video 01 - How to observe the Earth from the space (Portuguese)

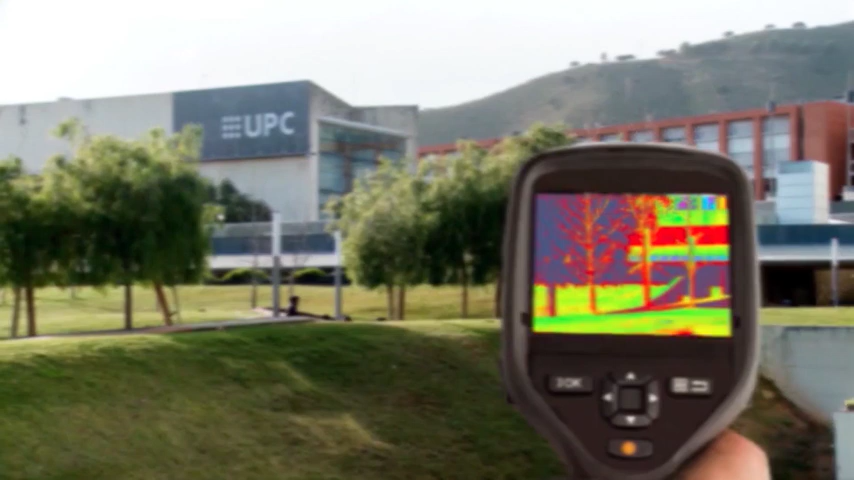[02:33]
sensores especificamente projetados para ver a radiação infravermelha mesmo no escuro